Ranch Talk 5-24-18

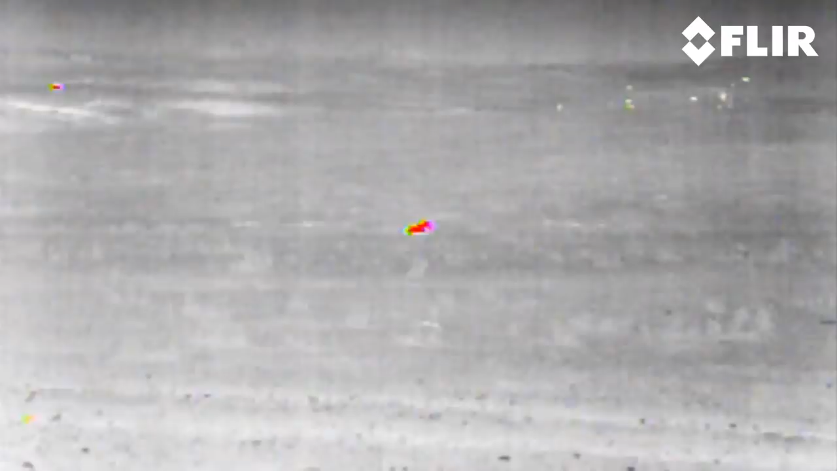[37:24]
And there we are looking through the thermal imager at a calf out in a field.
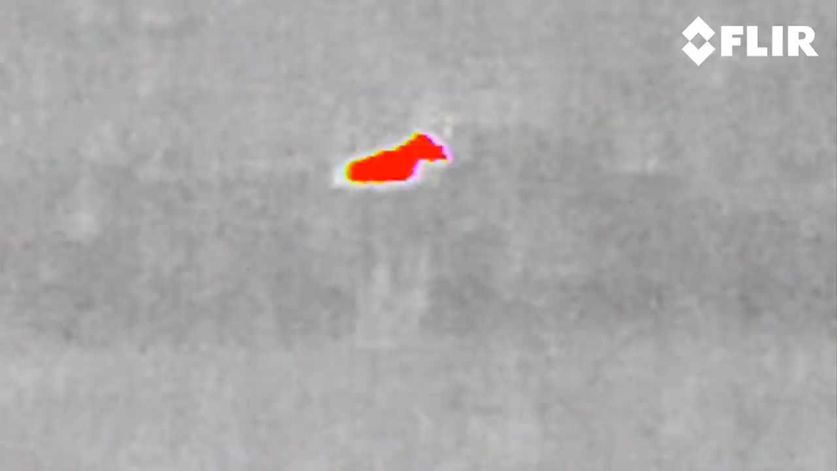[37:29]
That's the calf there. And I don't know why I left this in here. But then I went and picked it up.
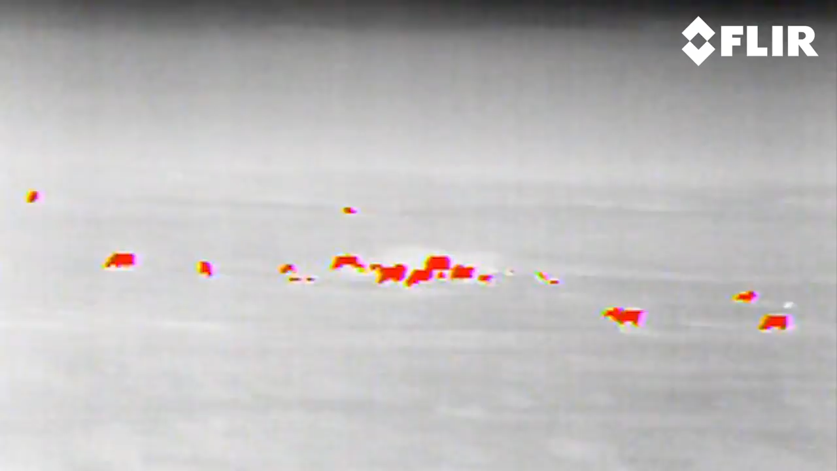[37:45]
They got wind of what we were doing, how we were using it, and they contacted us and they said, this is...
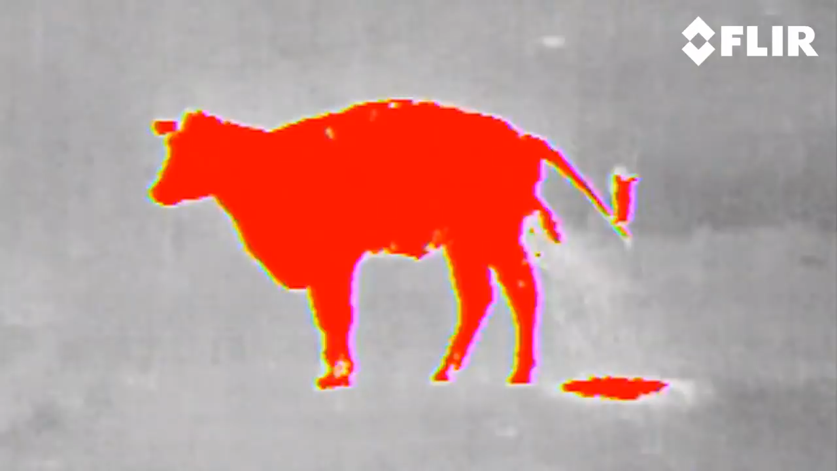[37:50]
Oh. I forgot that was in there. That cow's peeing. That cow was peeing like a beast. So they...
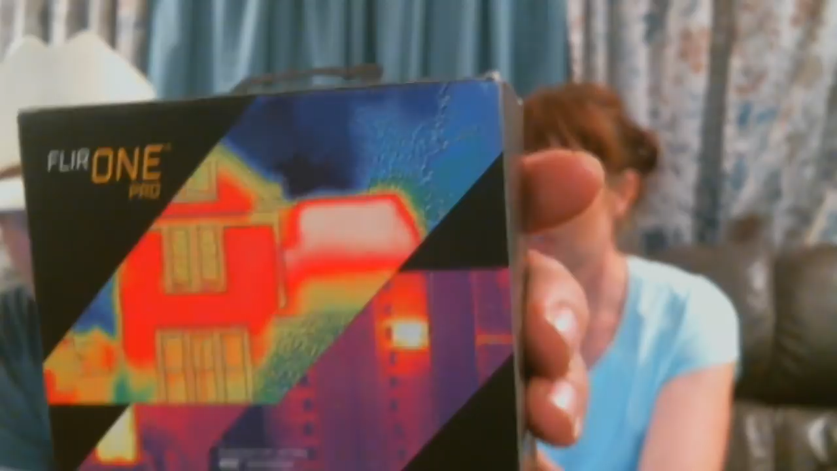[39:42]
And, you know, if you have a window that's leaking, I mean, this is actually kind of a cool thing. And for, like, electrical, too.